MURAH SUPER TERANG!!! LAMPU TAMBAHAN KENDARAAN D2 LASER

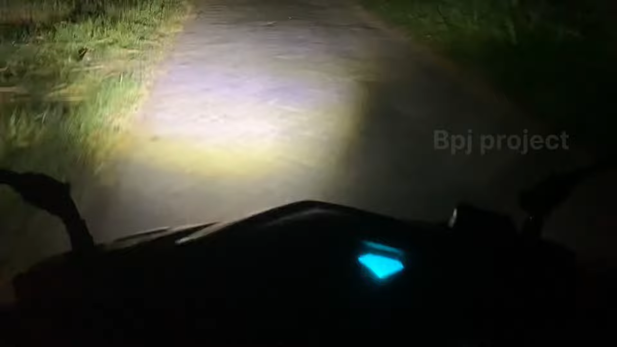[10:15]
Ya memang karena CWL-nya cuma satu, kalau dua atau lensanya tiga sih lebih terang ya.
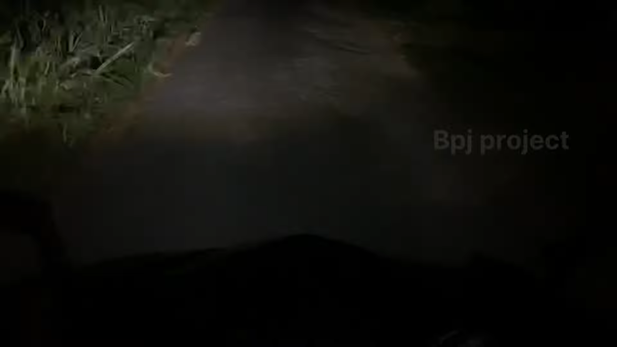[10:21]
Ini lampu CWL atau Demaker, dan ini ditambah dengan lampu tembaknya atau mini D2 laser, bisa dipasang di reflektor atau seperti saya, atau di dalam bodi pun oke, karena ringan. Tapi saran saya kalau lampunya ditaruh luar bodi seperti saya, karena lampunya panas ya lur. Oke lur, semoga bermanfaat.